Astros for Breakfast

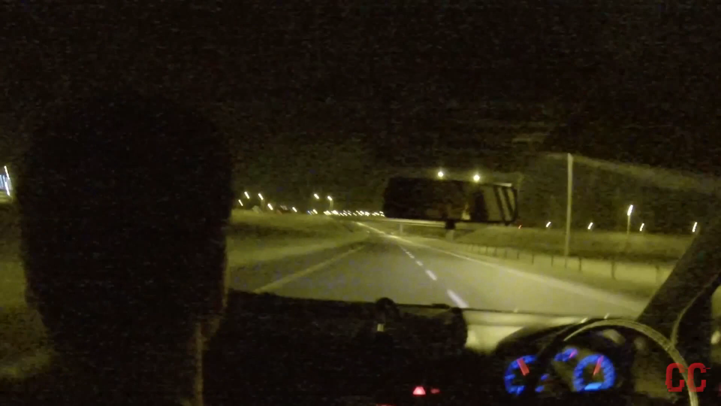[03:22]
yeah so we're missioning down here on the N7 it's about about two two and a half hours drive